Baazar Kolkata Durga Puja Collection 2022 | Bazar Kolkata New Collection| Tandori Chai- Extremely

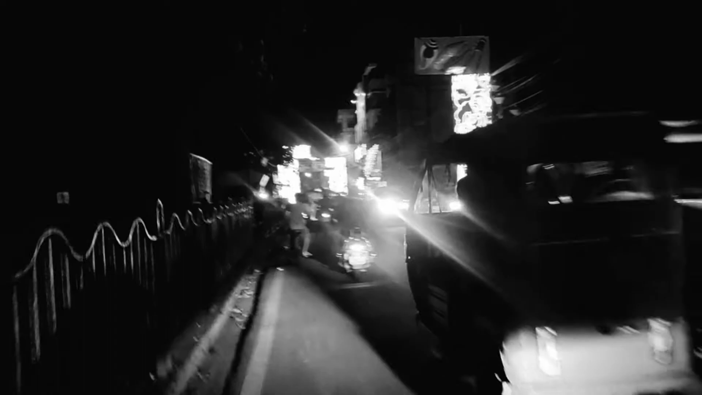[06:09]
তো দেখতেই পাচ্ছ বন্ধু কত সুন্দর লাইটিং রাস্তাটা পেঁচিয়ে পড়েছে।
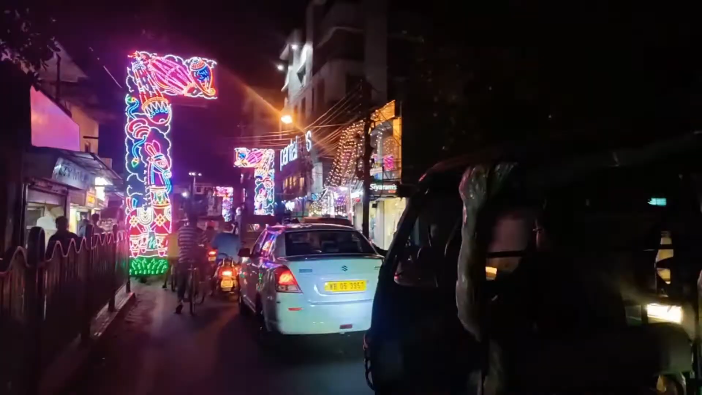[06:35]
তারপর চলে এসেছি আমরা প্যান্টালুসের সামনে, প্যান্টালুসের কাছে।